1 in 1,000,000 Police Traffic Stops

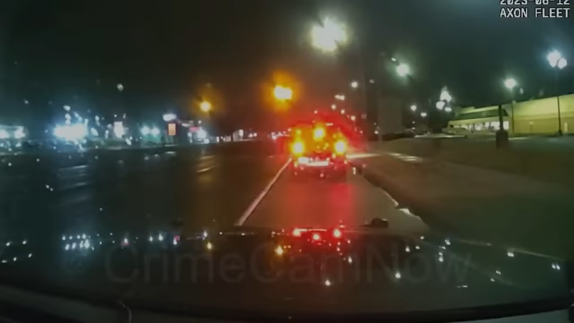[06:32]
In a video from June 12, 2023, Ferndale, Michigan police officers encounter a dramatic situation during a routine traffic stop. Speeding at over 30 miles per hour above the limit,
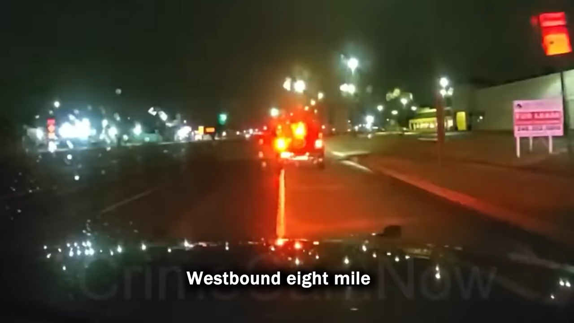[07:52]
Land of now, looks like we're stopping in front of the Kroger on West 8. Wyoming and West 8.
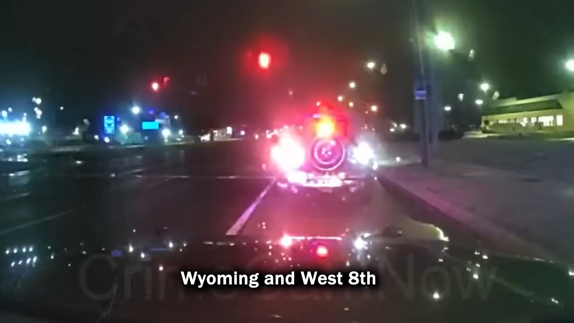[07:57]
Plate's gonna be 088 Mary 638, 088 M 638.
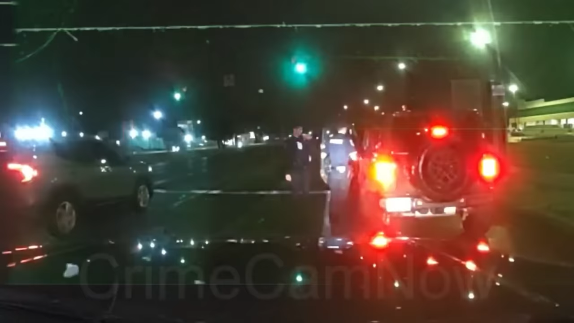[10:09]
Reacting swiftly, one officer, with his arm still inside the car,